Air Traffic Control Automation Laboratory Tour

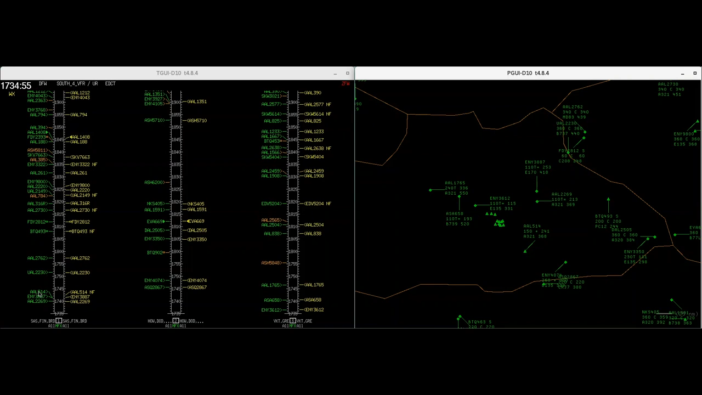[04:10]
We are currently working with the FAA to enhance two TBO automation tools,
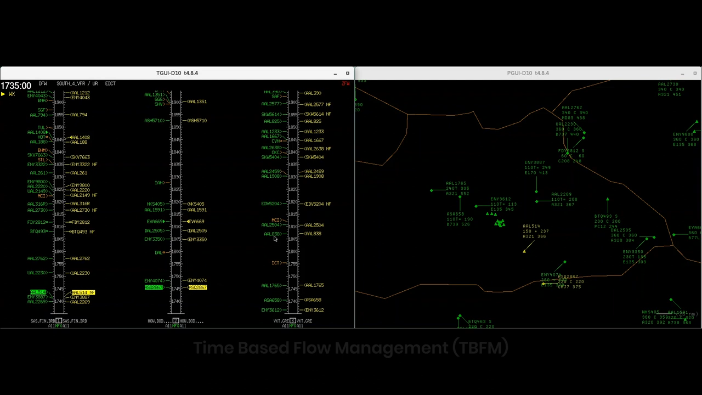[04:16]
the Time-Based Flow Management, or TBFM system,
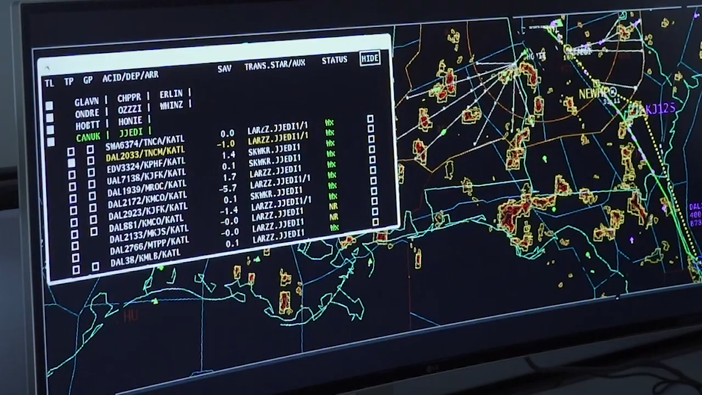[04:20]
and the Dynamic Routes for Arrivals in Weather, or DRAW.
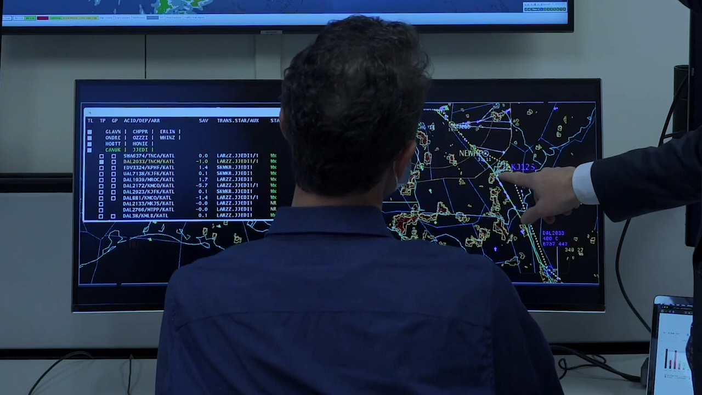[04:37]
evaluate reroute options to avoid the weather,